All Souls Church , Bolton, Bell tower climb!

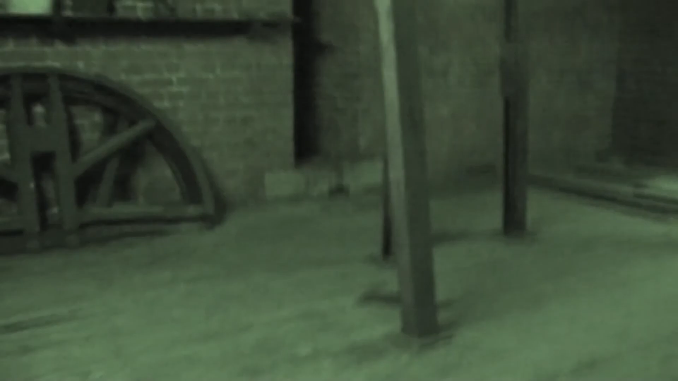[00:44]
Wow. This place is just amazing. Can you imagine? You know, I can picture in here, like a shaker make a music video. Oh, yeah. That's what you'd film in there, isn't it? What the hell's that? That is a bloody old speaker.
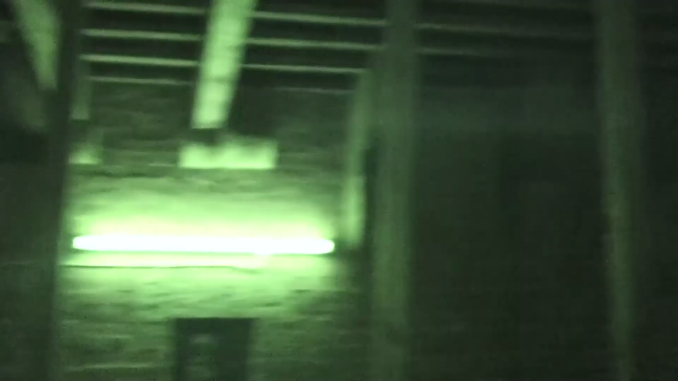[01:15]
It might possibly have originally been in there. Yeah. This is just, wow. Does that camera have a torch or anything? No. Is that one? Yeah, that one does, yeah. Do you turn it on to go to the stairs? Yeah, yeah. It'll run the battery flat, but...